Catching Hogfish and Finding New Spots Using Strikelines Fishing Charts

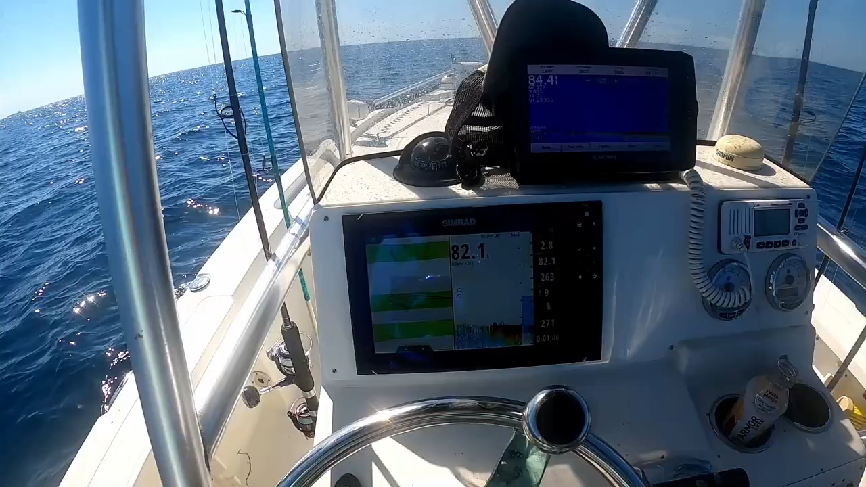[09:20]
so i'm gonna search around all you do is i go triple split side scan down and then
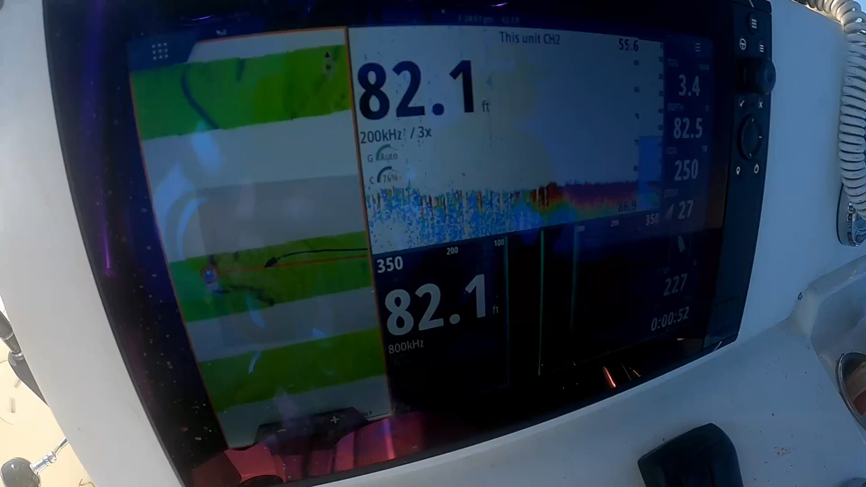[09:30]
On screen: depth 82.1 ft
the map so i can go over all that good looking rock right there
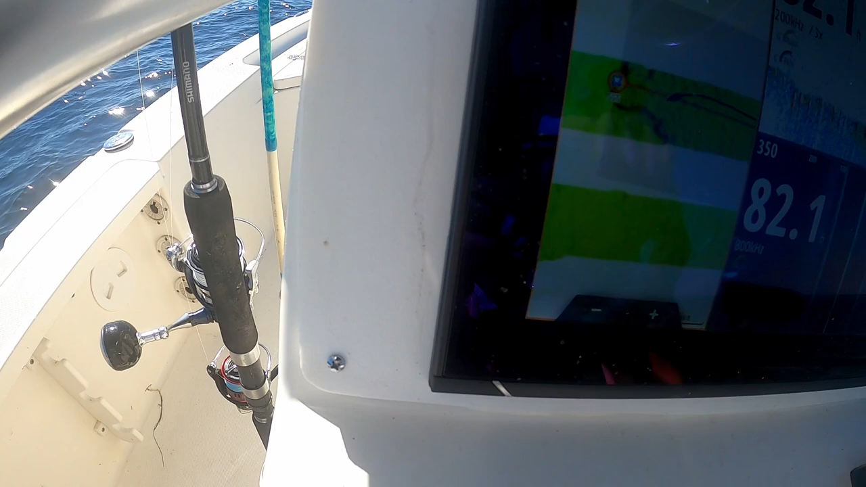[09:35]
see if something will show up right here this is i'll show you what bottom we look for
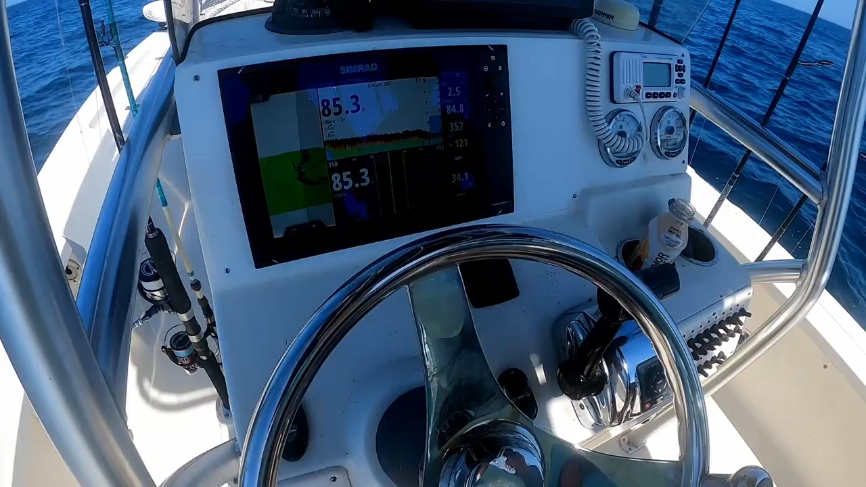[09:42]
when we're out here so as you see i just
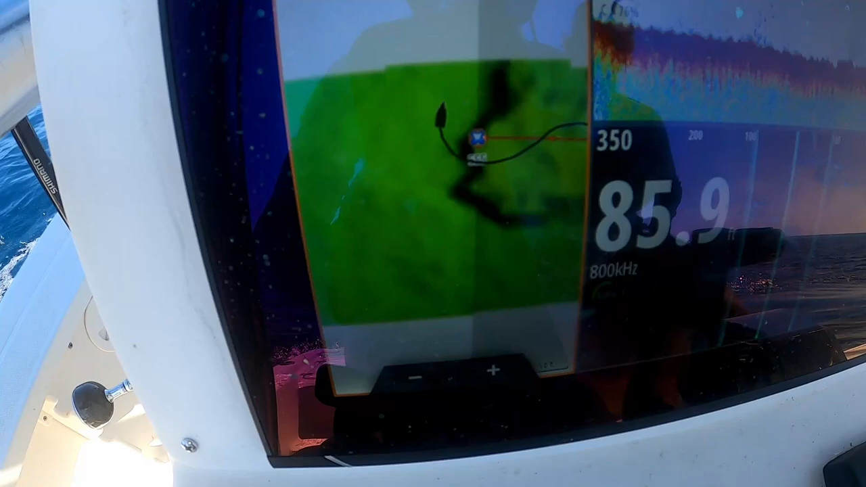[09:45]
went over that and that's a ledge you see how it drops off and on the side
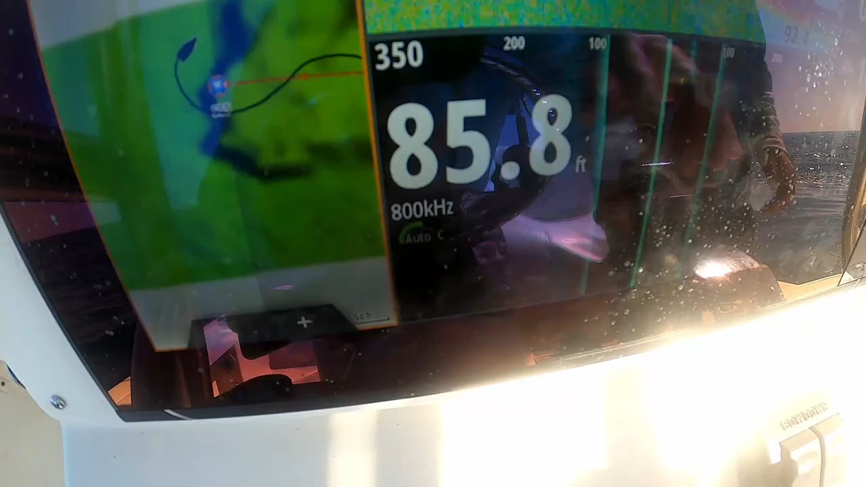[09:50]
On screen: depth 85.8 ft
scan but
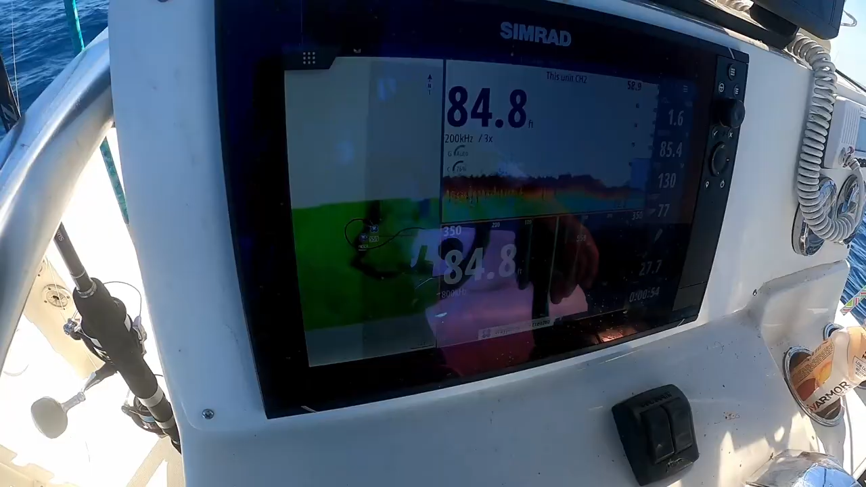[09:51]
like look at that this is a spot never been to
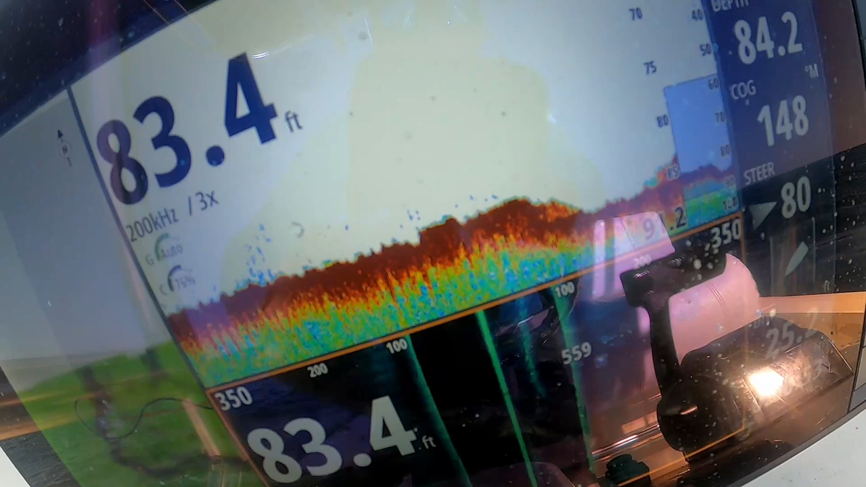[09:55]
double looking ledge kind of deal should be good should have some nice hogs grouper
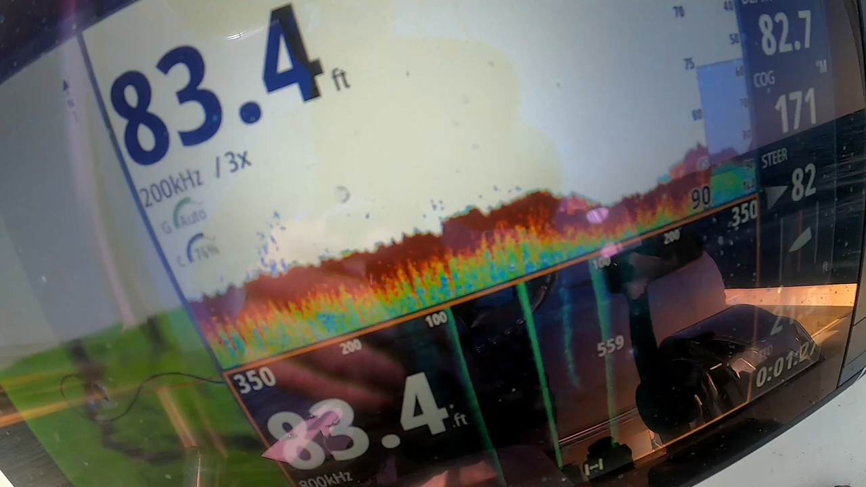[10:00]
On screen: depth 83.4 ft
so let's get anchored up and let's start fishing